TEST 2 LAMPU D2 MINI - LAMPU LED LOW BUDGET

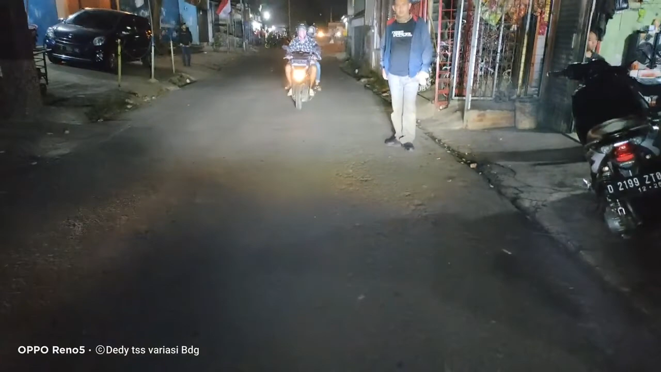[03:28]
putih jadi ini pemasangan Lampo D2 Mini di N-Max baru ya 2020